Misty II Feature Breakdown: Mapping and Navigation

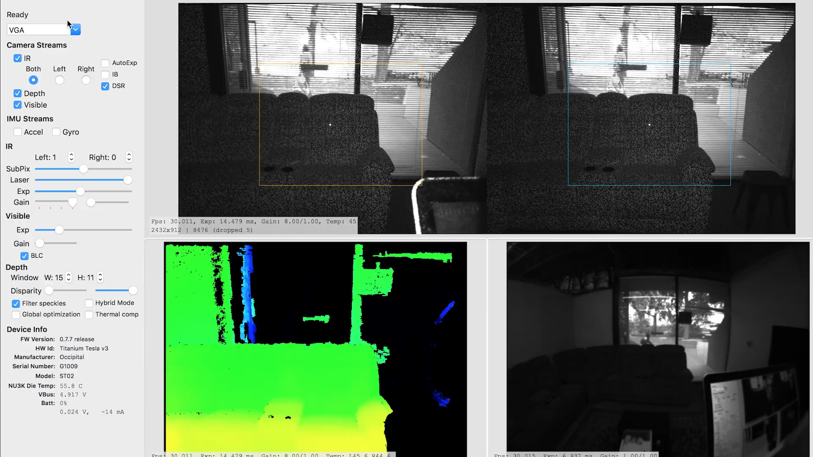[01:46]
The two near IR cameras and the laser projector are used to compute a 3D depth image of what Misty sees.
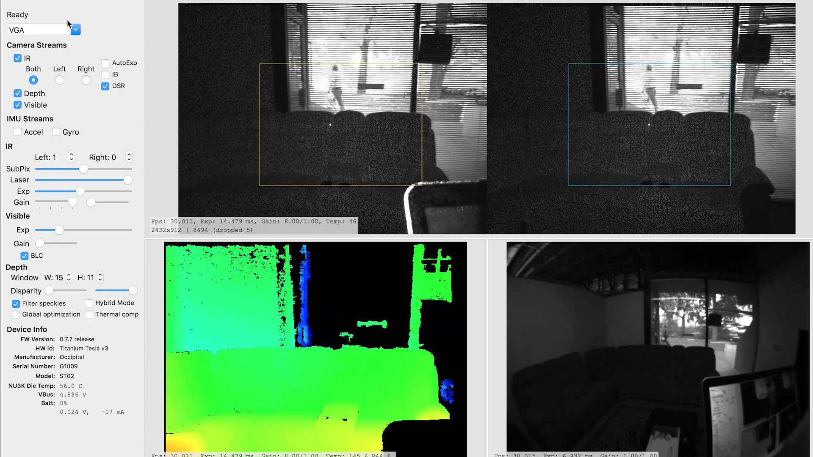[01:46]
The IMU and the fisheye camera are used to augment the tracking of where Misty moves.